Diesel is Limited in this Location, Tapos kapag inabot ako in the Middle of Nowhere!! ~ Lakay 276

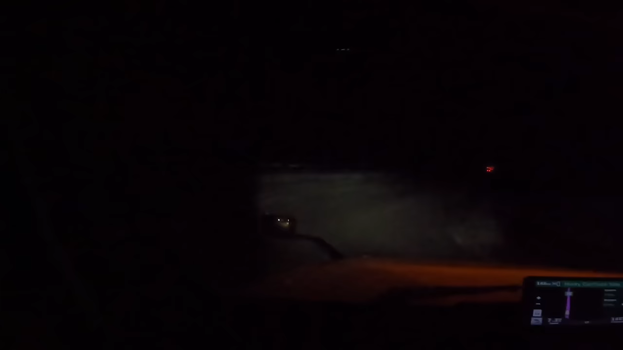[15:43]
Alright guys Ayan magbabalik tayo Medyo madilim Talagang madilim Ito yung stretch kung
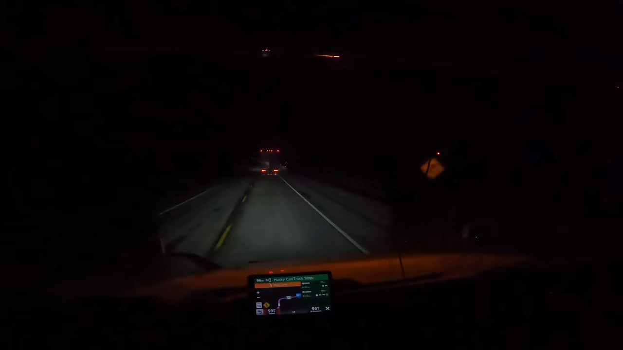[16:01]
saan Talagang Wala ka talagang mapagpapagkasulinahan Dito Pero ba tayong isang kilating oras driving Mula dun sa dry din Sa pagpapagkasulinahan natin Ayan o Sana umabot Ayan yung gasolina natin eh